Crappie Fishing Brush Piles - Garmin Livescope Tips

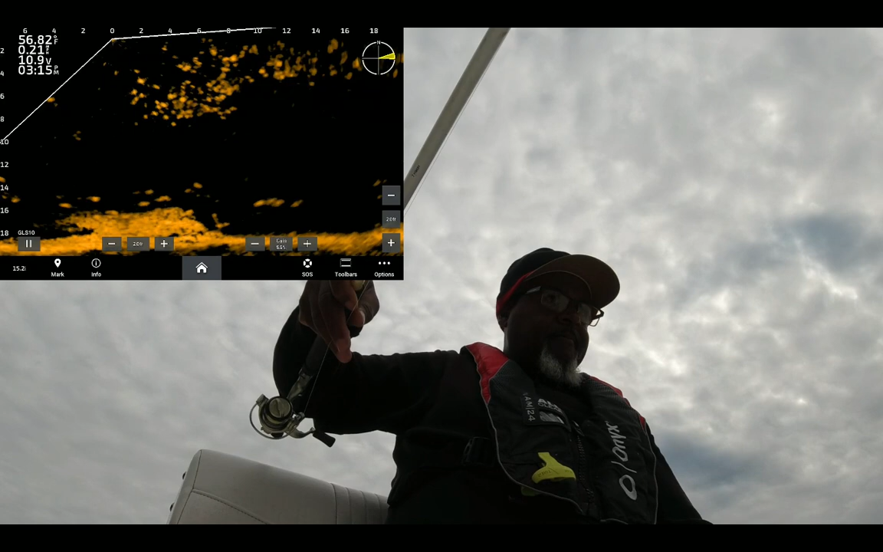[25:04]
you're not using split shots, it takes longer to get your jig down there.
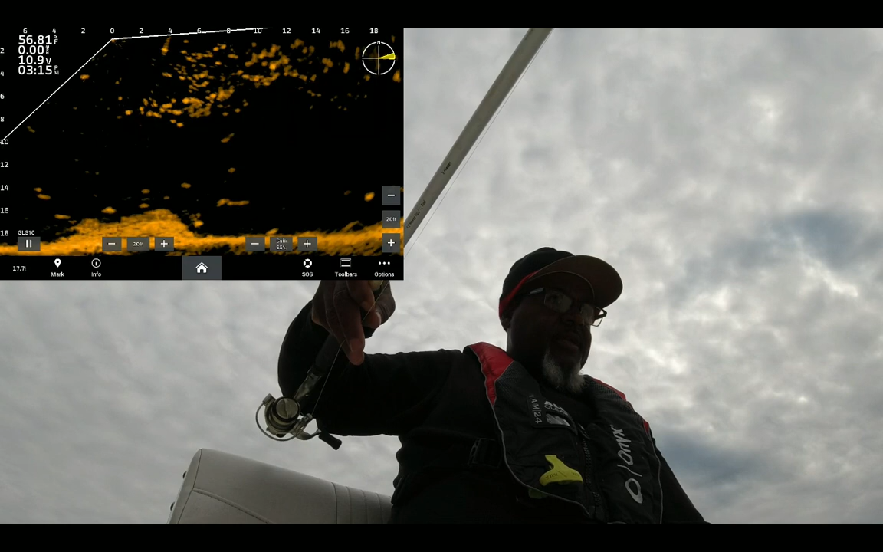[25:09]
I'm gonna catch that fish. Let me get this boat stopped. He's sitting there looking too pretty.
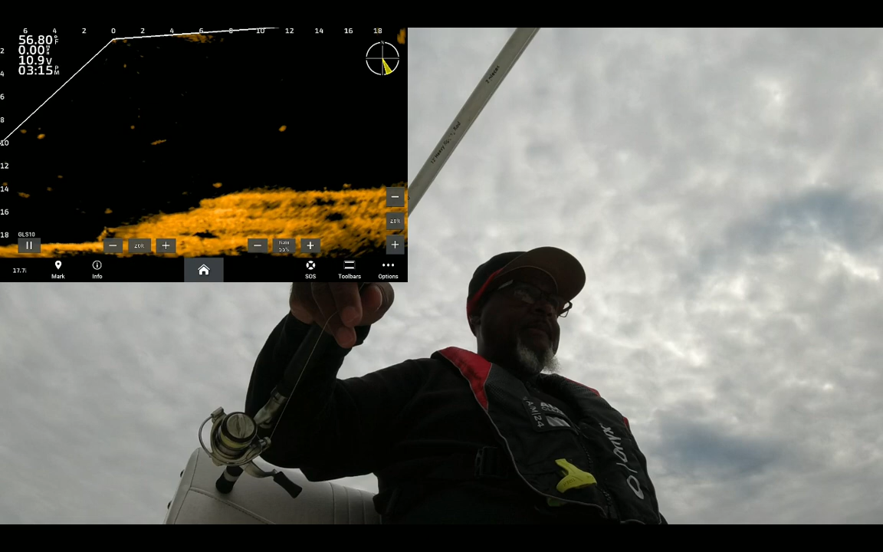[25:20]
We gonna catch that. We can spot him again.
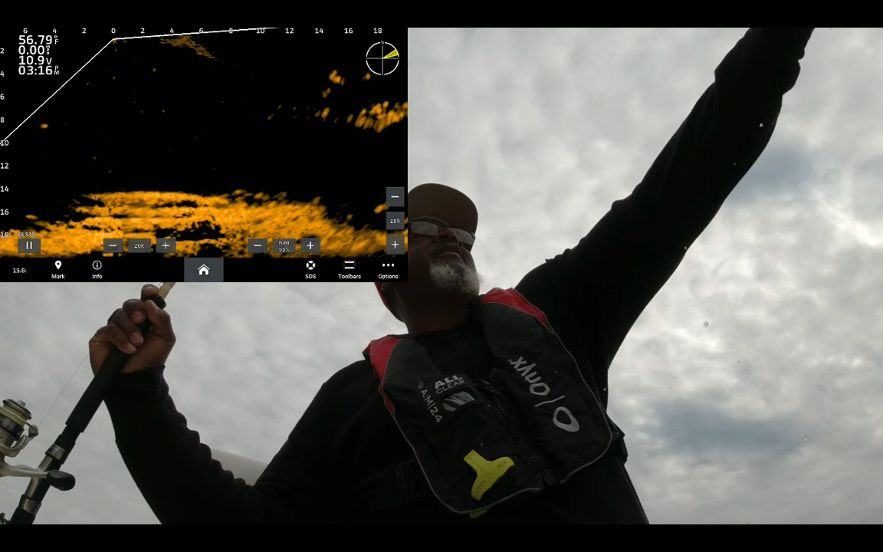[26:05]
He ain't no giant, but he'll do. He'll do. He gon' do.
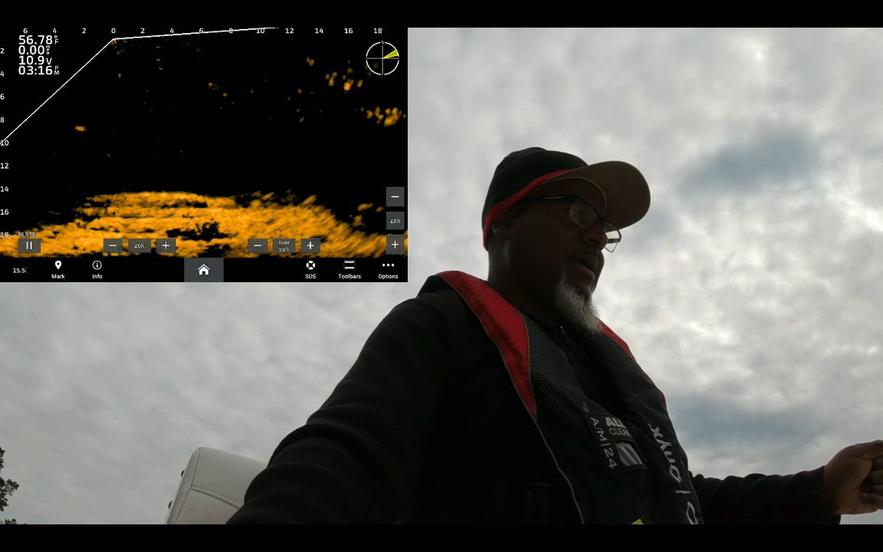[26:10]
On screen: water 56.78°F
He will do. He ain't no giant, but he'll do. That ledge look like it's got stairs on it, don't it?
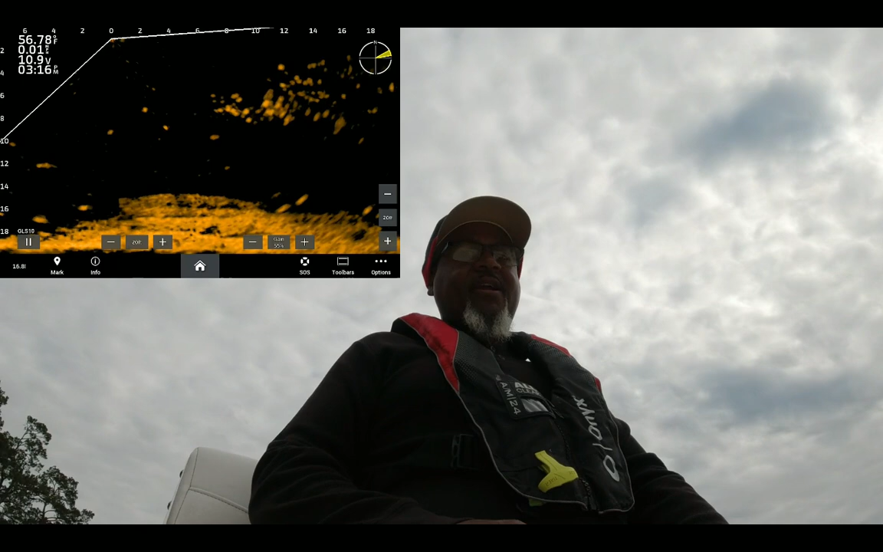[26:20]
You see those different layers?
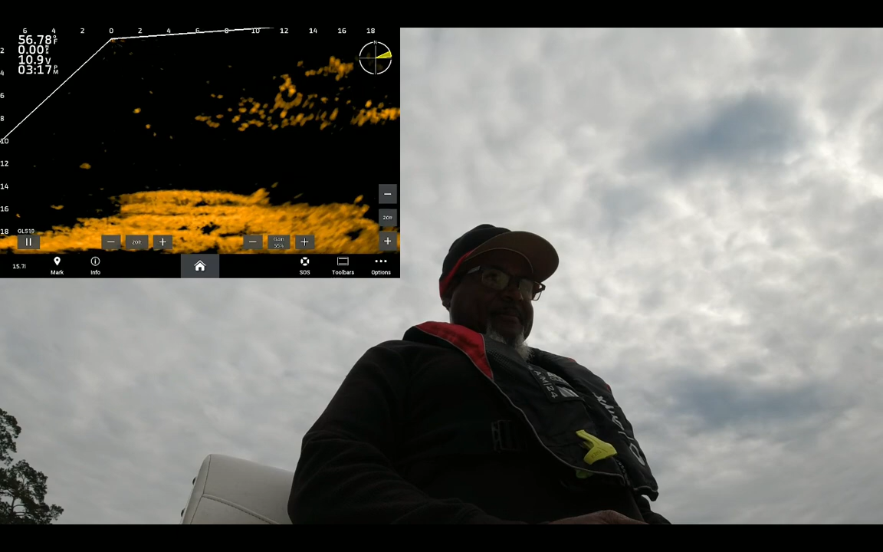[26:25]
Look like it got stairs on it, stair step. So let me show you guys what I'm running.
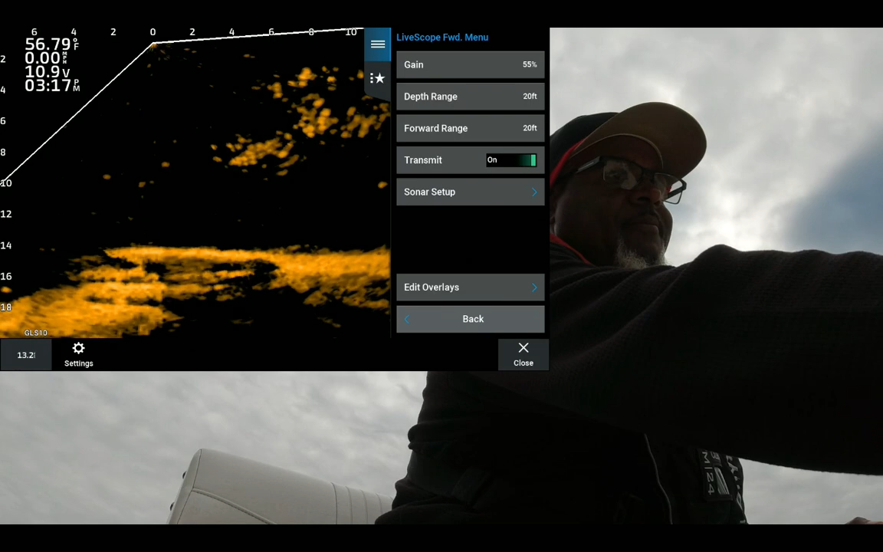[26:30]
I don't run in my depth and fault range.
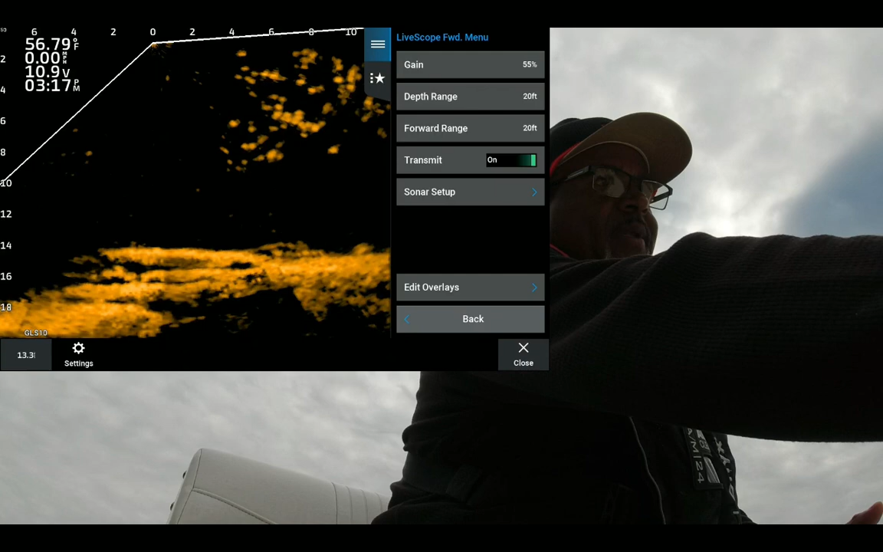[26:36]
I keep on manual. My gain, I got it 55. You can see it right there at the top.
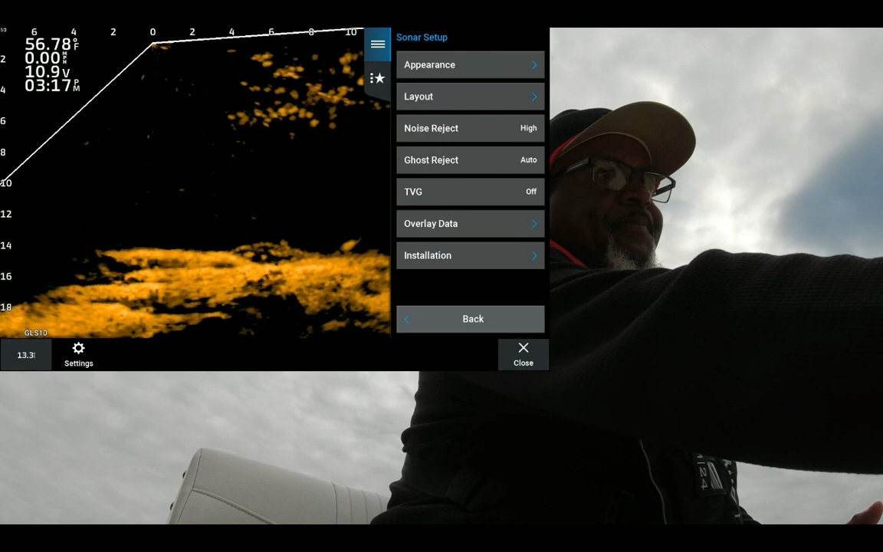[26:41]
Go to sonar setup, the appearance. We're gonna go into here in a little bit. Noise reject on high. Got my ghost reject on auto. And that ghost reject, some days I come out here, I can put it on low and it give me a better reading. So you just got to be able to play with that. TVG, I'm running on off.
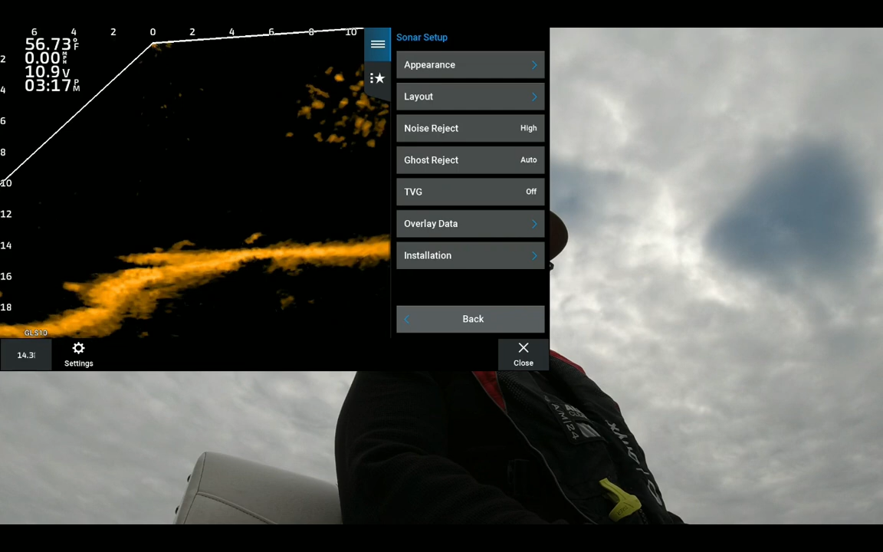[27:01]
So we go to appearance. Got my color gain at 27. I usually keep it 25 to 27, somewhere in there.
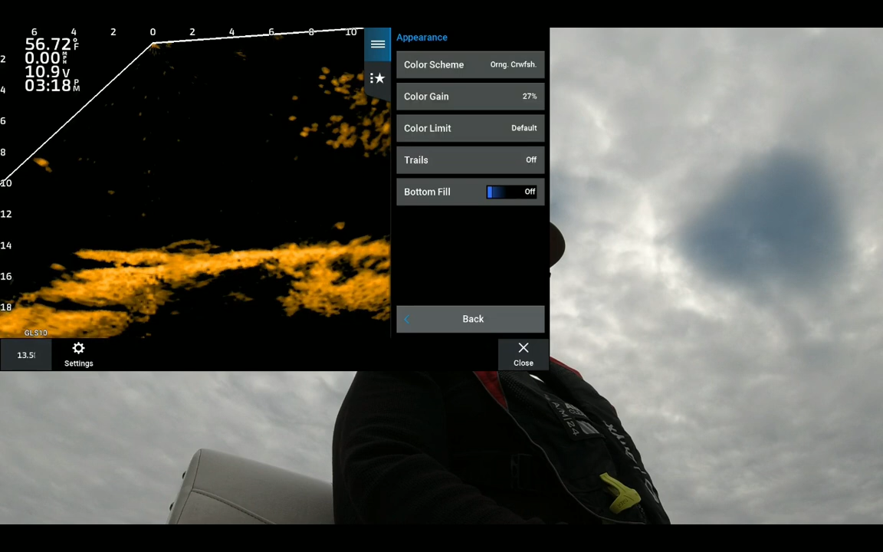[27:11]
On screen: water 56.72°F
And color limit, usually run that on off.
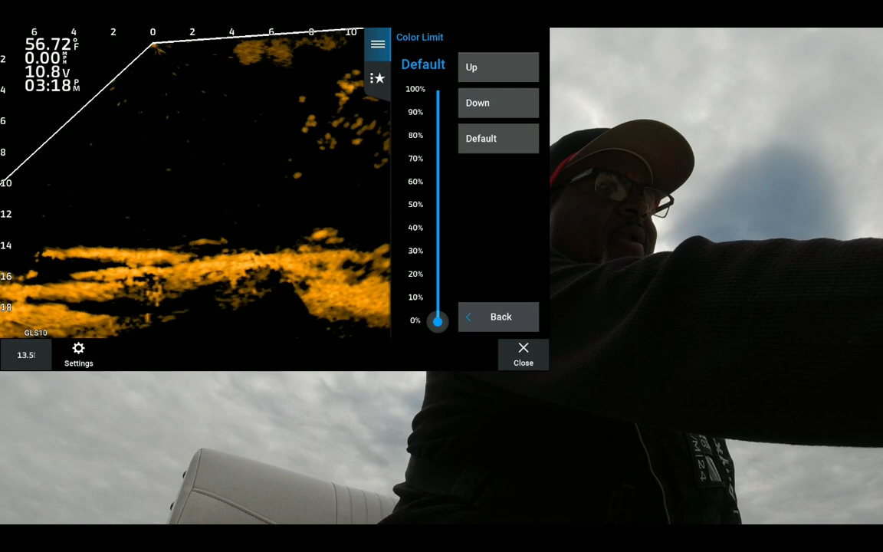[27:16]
On screen: water 56.72°F
It's on off, but saying default, is the default is off.
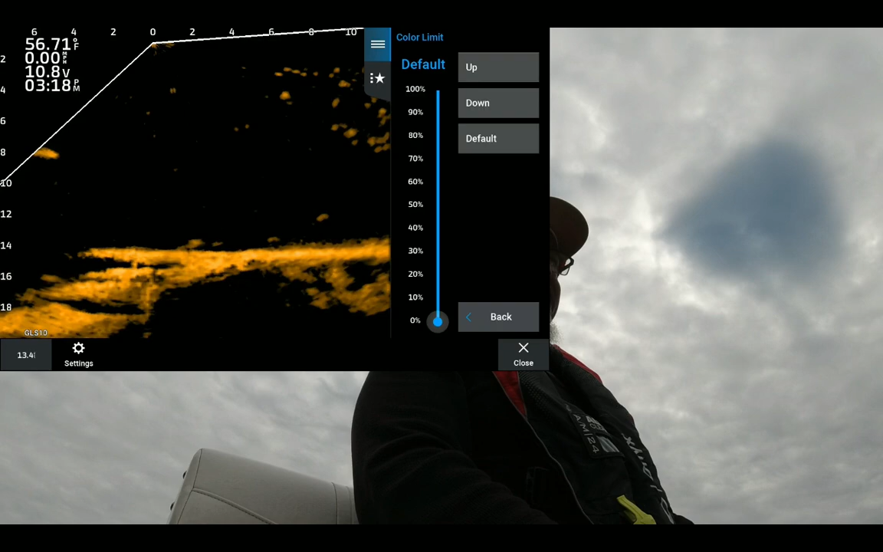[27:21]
On screen: water 56.71°F
So I don't use that color limit.
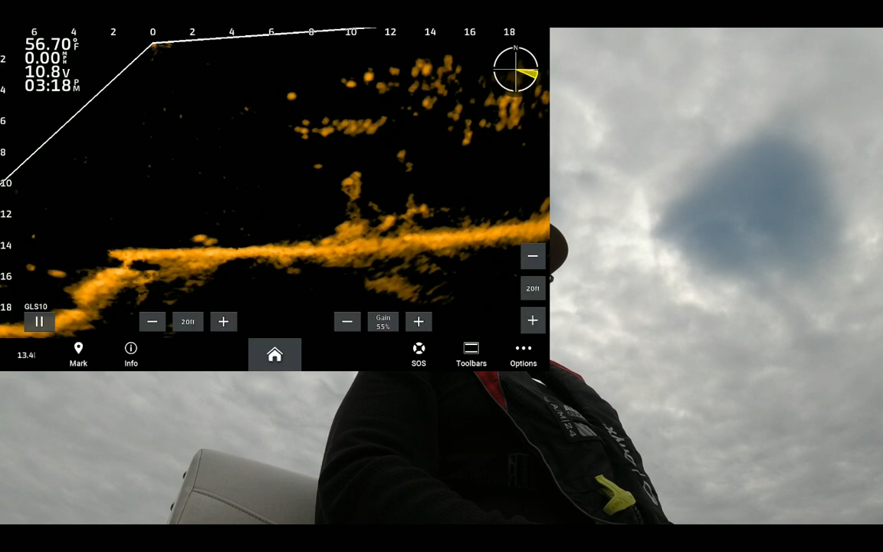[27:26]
And
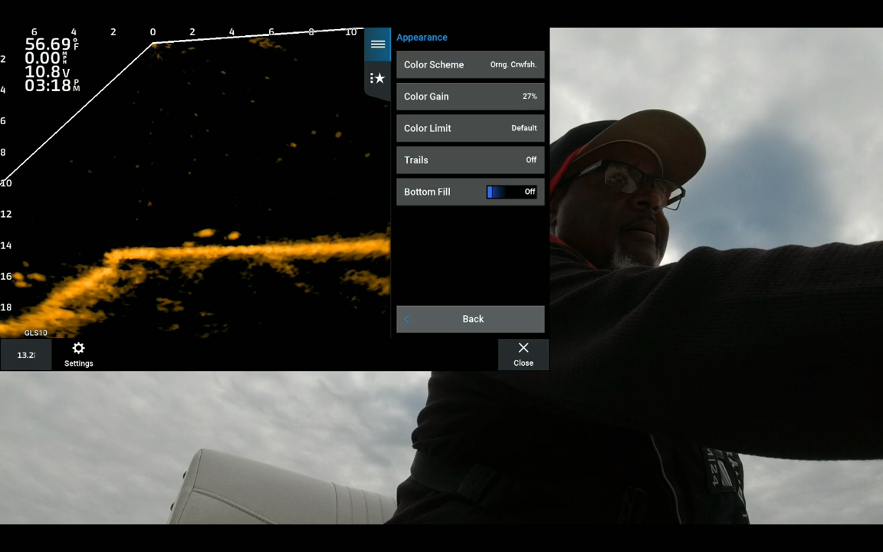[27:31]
that's what I set it on. I mean,
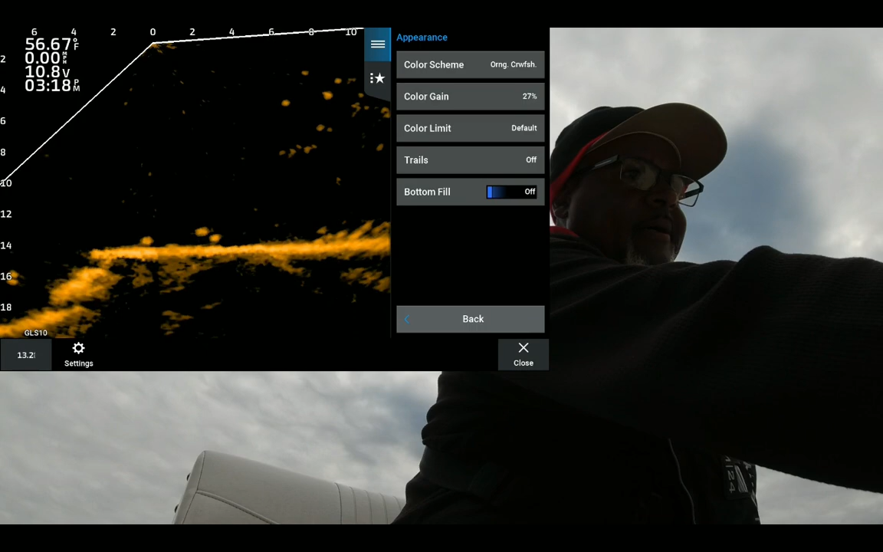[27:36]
On screen: water 56.67°F
it gives me a pretty good reading, and it's like I say, I can see those fish in the structure, and that's very important for me.